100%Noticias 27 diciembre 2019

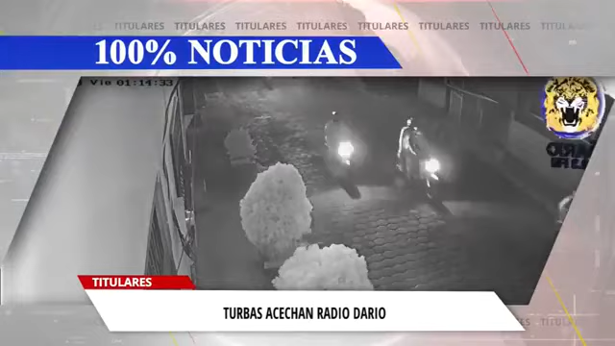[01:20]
Turbas andinistas destruyen cámaras de seguridad de Radio Darío en León.